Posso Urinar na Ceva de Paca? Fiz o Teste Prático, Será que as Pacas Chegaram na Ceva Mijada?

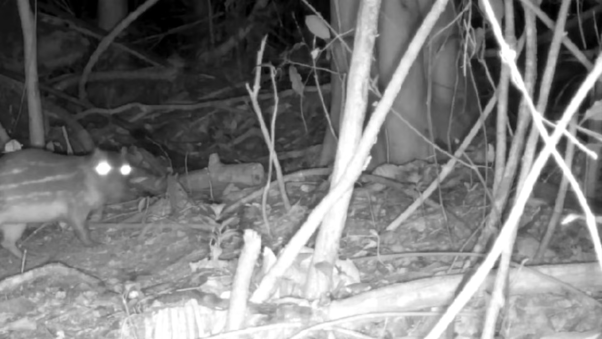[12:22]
Do nada, ela saiu voada amante. Do nada. Ela saiu vazada mesmo, ó. Como se tivesse escutado um barulho. E aí, Matheus, tem um detalhe aqui que eu não tinha percebido. Não sei se vocês repararam. Mas antes da fuga, ela dá uma cheirada no chão. Olha só. Ela dá uma farejada e vaza fora. Olha que interessante. Pode ser uma coincidência, né, gente. Mas pode ser também que ela tenha sentido o cheiro da urina mesmo depois de tanto tempo.